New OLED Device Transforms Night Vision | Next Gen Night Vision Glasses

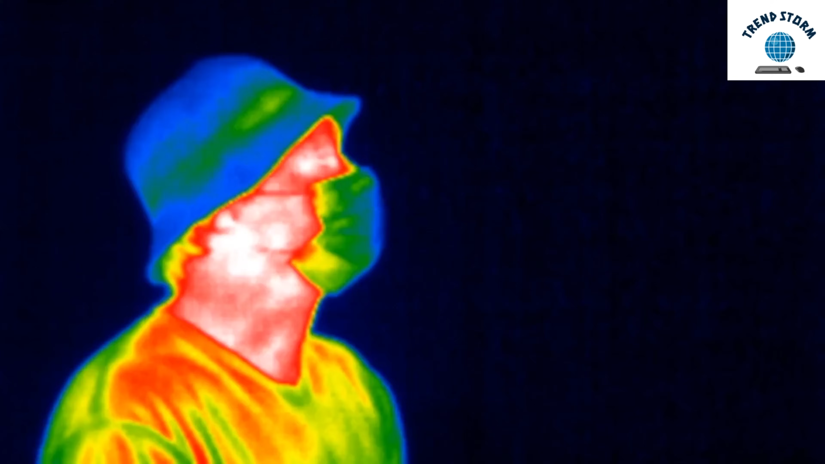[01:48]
So, how does it work? The new OLED device converts near-infrared light into visible light,
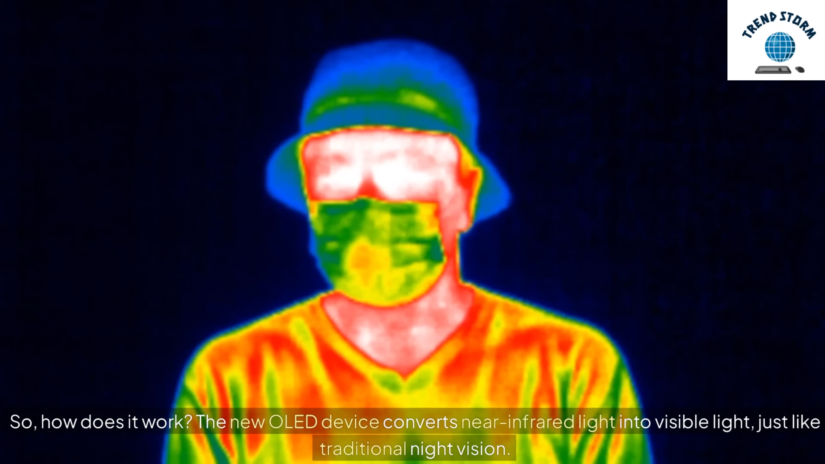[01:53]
just like traditional night vision.
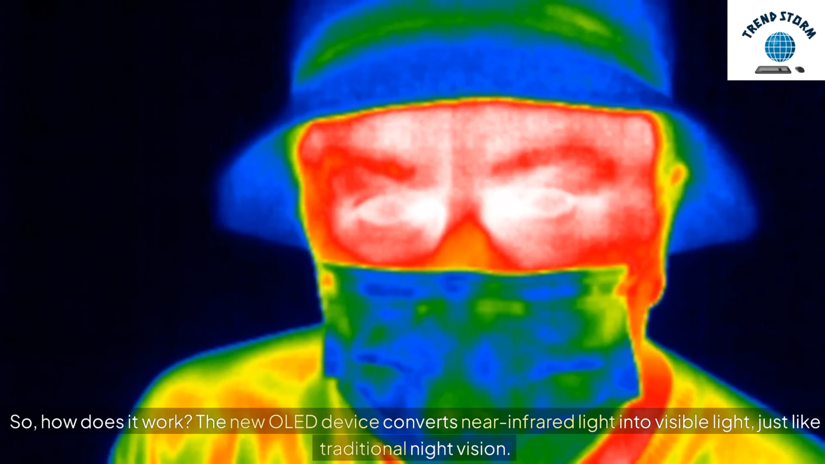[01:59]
But here's the game changer. Instead of heavy equipment, this device uses a photon-absorbing layer combined with a five-layer stack of OLEDs.